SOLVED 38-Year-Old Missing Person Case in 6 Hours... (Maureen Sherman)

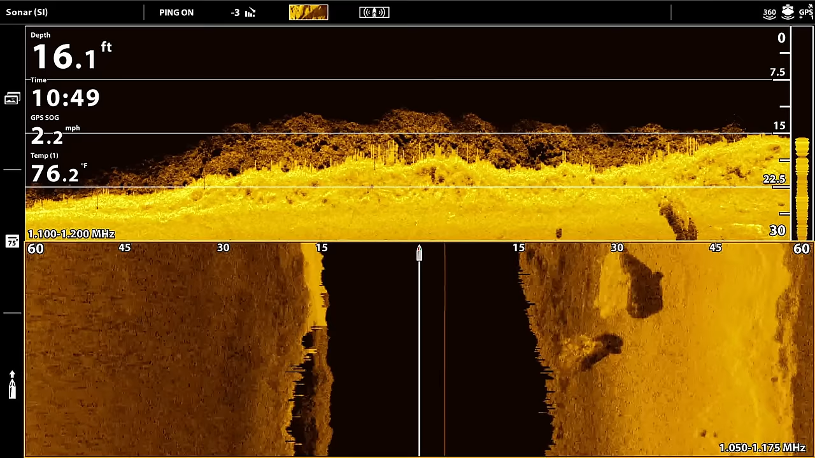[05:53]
On screen: depth 16.1 ft, water 76.2°F, speed 2.2 mph
Yeah. There's one right there. Yep. It's upside down. Yeah. Another one next to it. Another one too? Yep. So two of them. And that's on this side? No, it's right here. Yeah, okay.
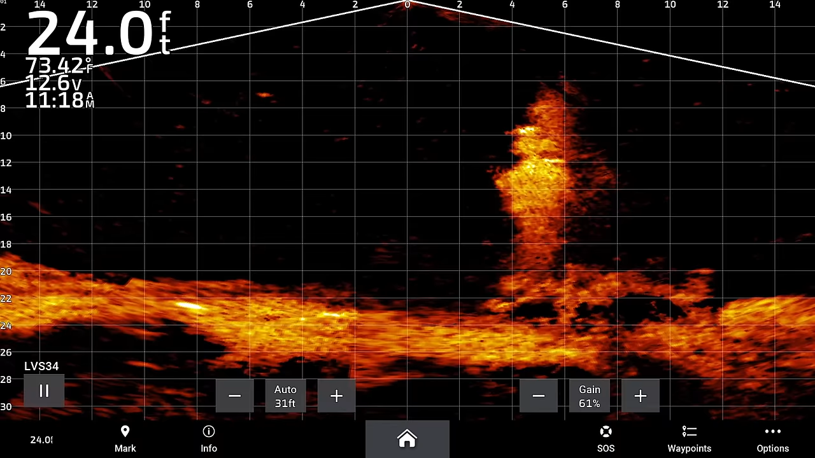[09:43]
On screen: depth 24.0 ft, water 73.42°F
I see him going next to him right now. All right, here's this one. There's a Mercedes right below us.
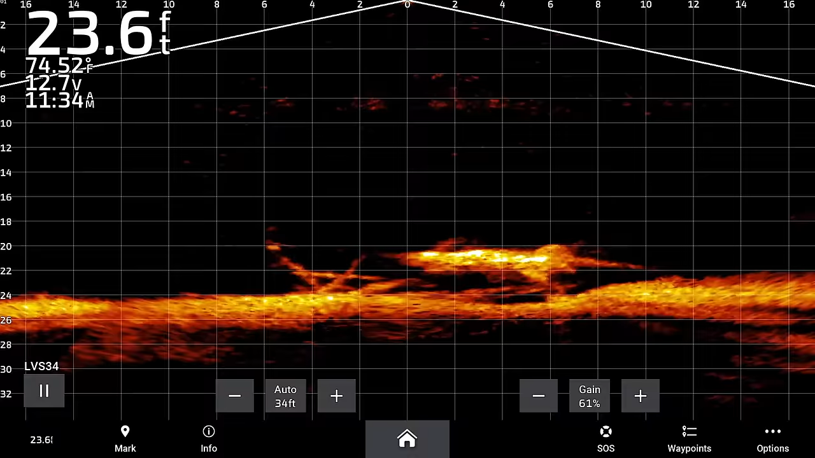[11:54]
On screen: depth 23.6 ft, water 74.52°F
I'm off to the side of it.
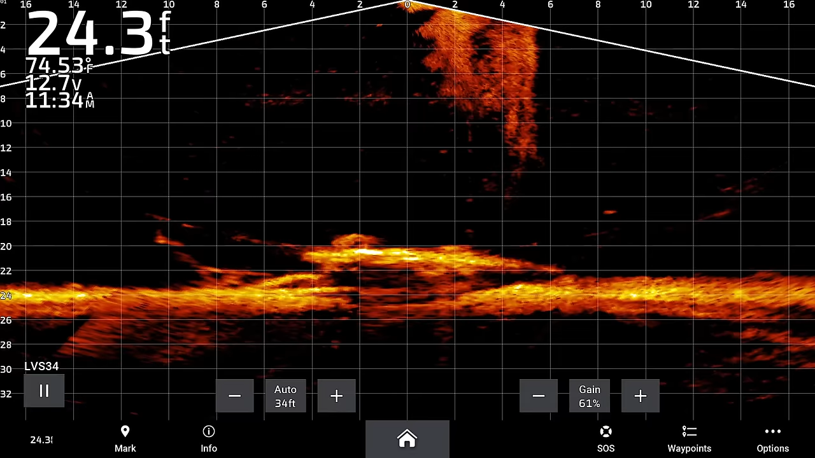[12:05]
On screen: depth 24.3 ft, water 74.53°F
Kind of on it, but not really. I'm on it. Okay. And it looks like the other one's off to the right over there.
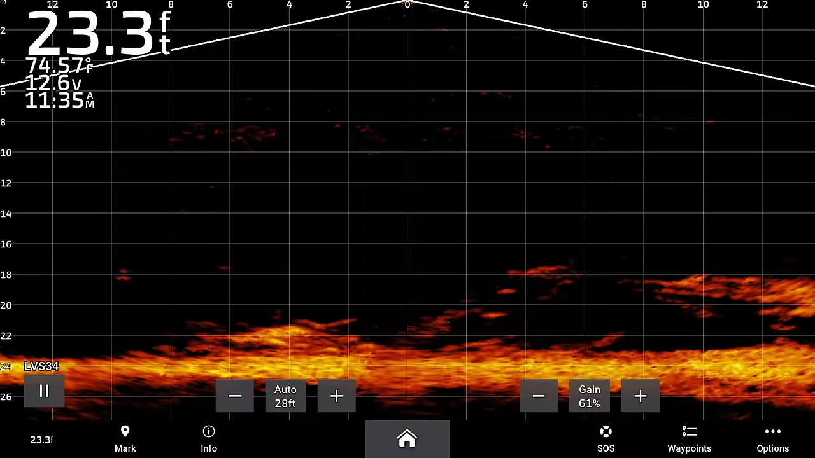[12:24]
On screen: depth 23.3 ft, water 74.57°F
Right there. Okay. On this side? No, right over. We're right over the top. Okay, let me just get this cleaned up a little bit real quick.
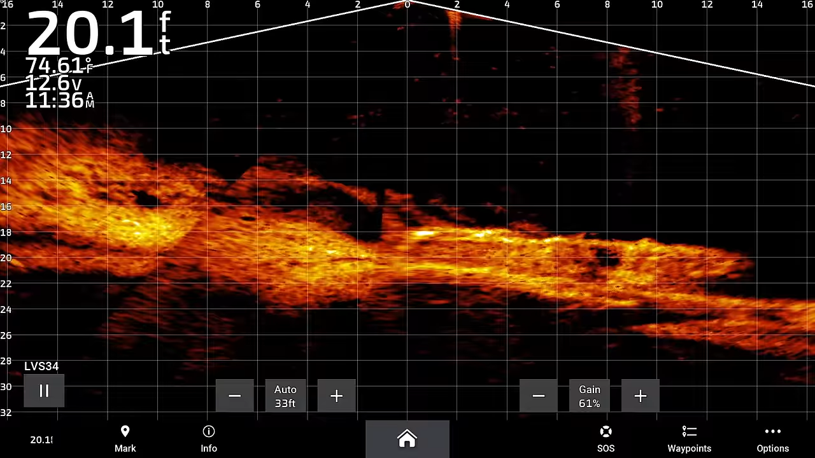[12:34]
On screen: depth 20.1 ft
Is this one on its side? Yes. Kind of big. Right there, you should be right on it. It looks older too.
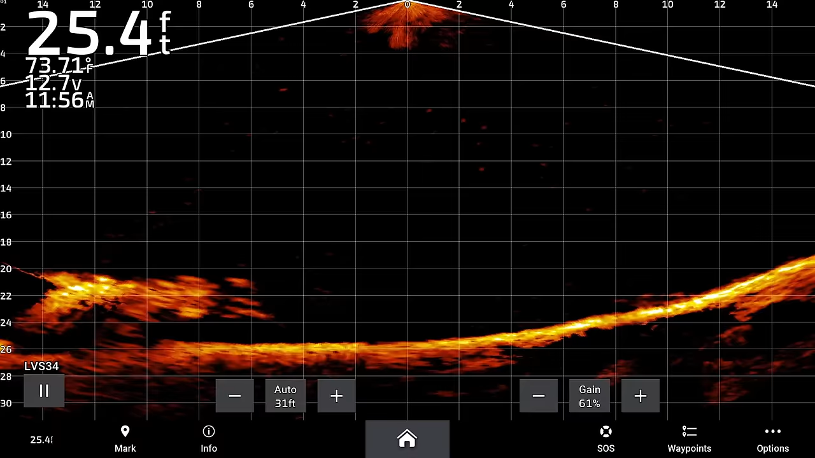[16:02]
On screen: depth 25.4 ft
See it right here on your screen?
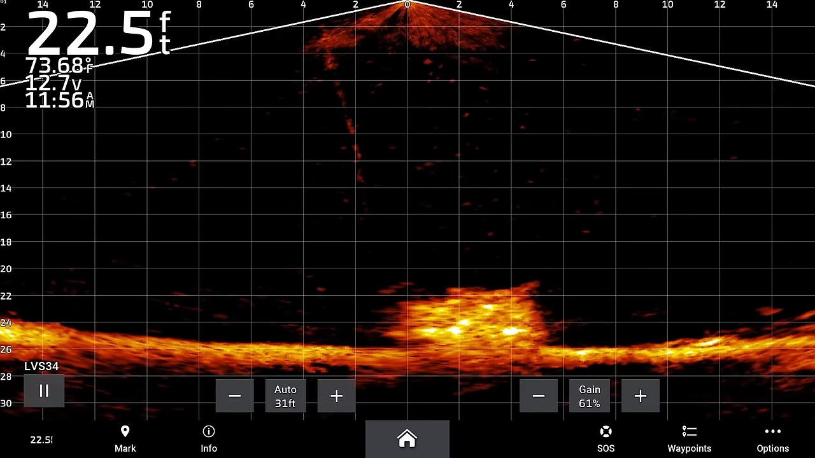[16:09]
On screen: depth 22.5 ft, water 73.68°F
See, he's over on this other one. So he's over on the Trailblazer again. Yeah.
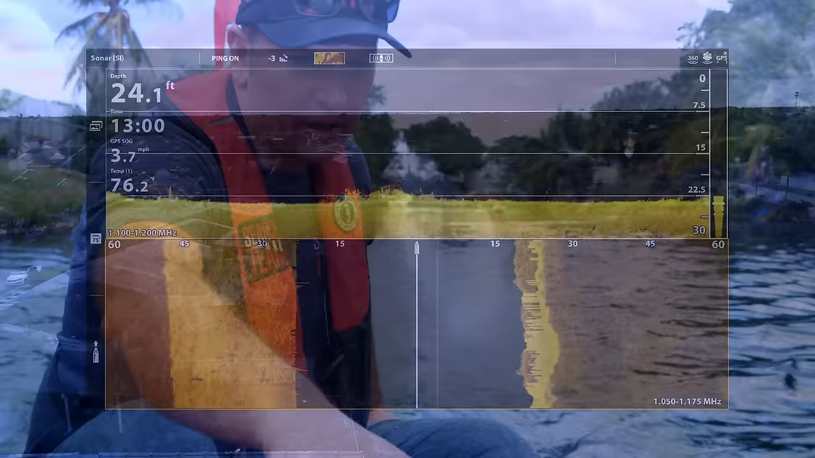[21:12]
On screen: depth 24.1 ft, speed 3.7 mph
You see the depth right now on the upper left is 24.1. Anything that's black is water column, and that adjusts with the depth that you'll see there on the left.
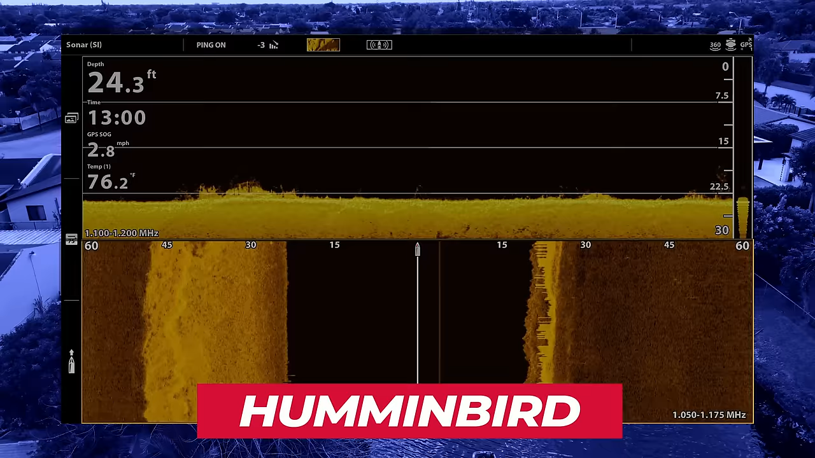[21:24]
On screen: depth 24.3 ft, water 76.2°F
The bottom screen is side imaging. Right now we're casting 60 feet to the left and 60 feet to the right.
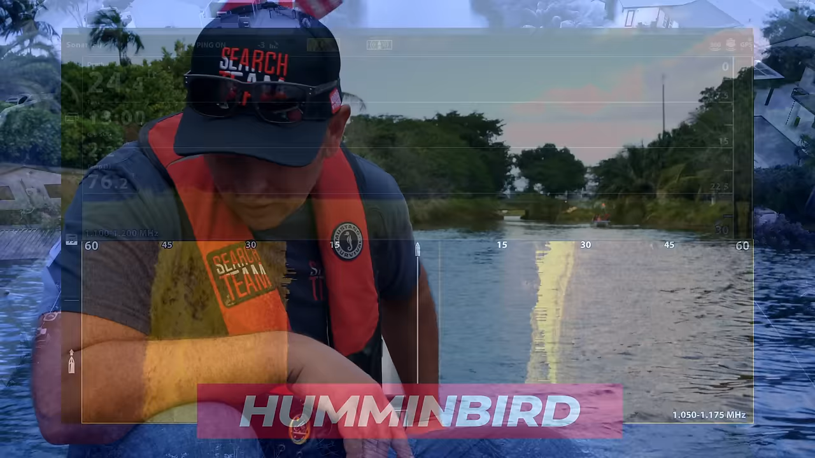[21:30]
Normally, what I do is I cast 75 and 75.
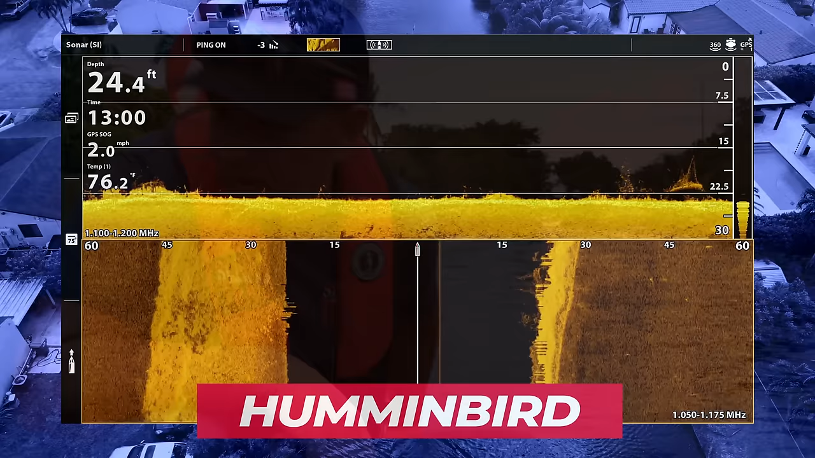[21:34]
On screen: depth 24.4 ft, water 76.2°F, speed 2.0 mph
I want to go double check that back there. Almost looks like a sunken sailboat.
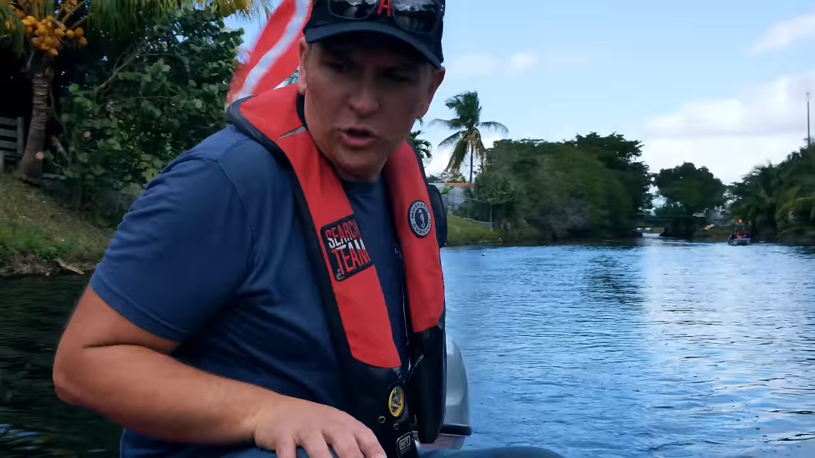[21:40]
So normally I cast 75 and 75, but because the channel is skinnier, I'm only casting 60 and 60.
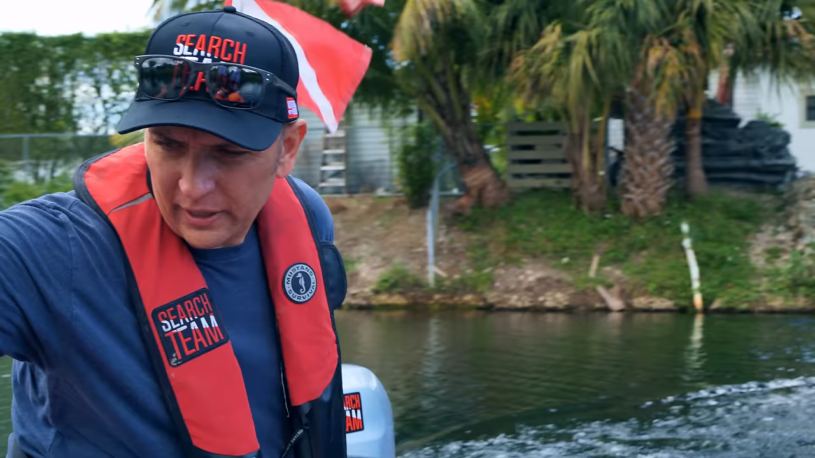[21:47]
This one over here is our live scope. Anything that's happening is happening in real time.
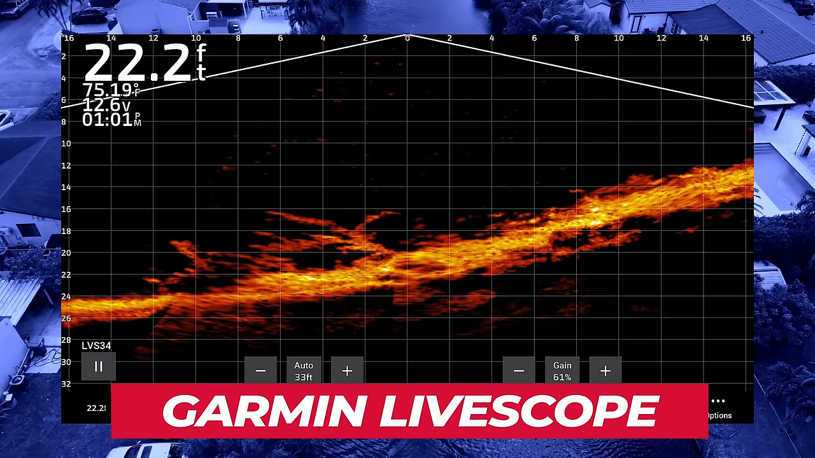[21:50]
On screen: depth 22.2 ft, water 75.19°F
I cannot scroll back on the live scope, but if you look here,
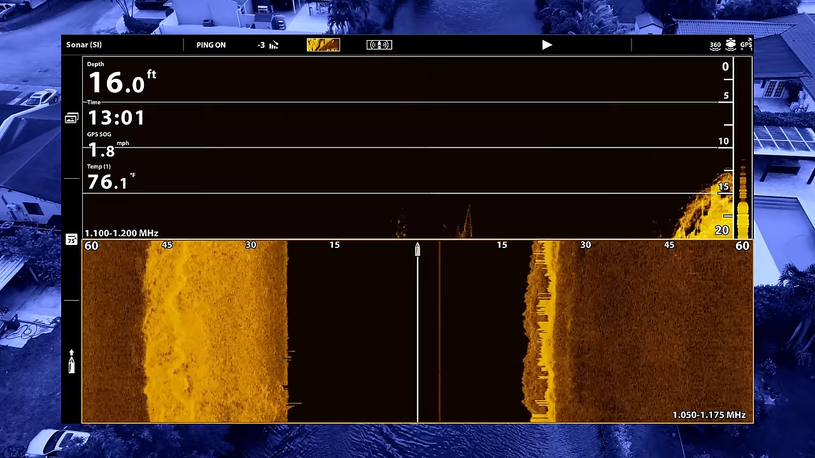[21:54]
On screen: depth 16.0 ft, water 76.1°F, speed 1.8 mph
I can actually scan back on this one because it's a picture in time. And then I can like zoom in on an area and I can be like, all right, let me zoom in on this.
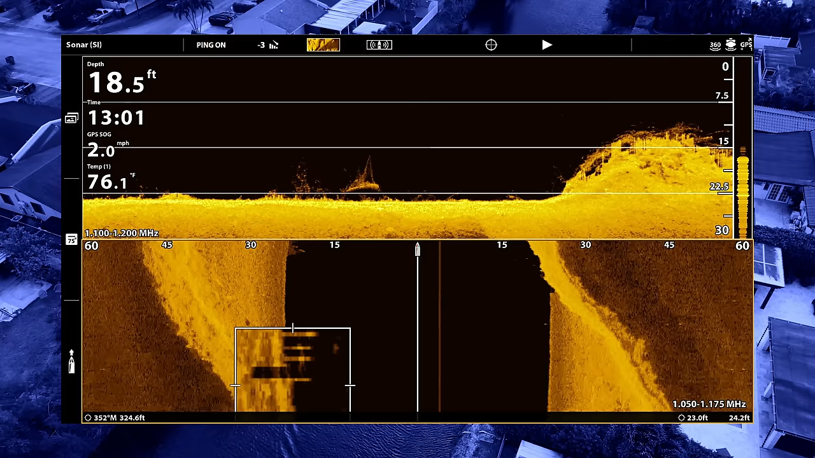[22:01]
On screen: depth 18.5 ft, water 76.1°F, speed 2.0 mph
Let me see what it is.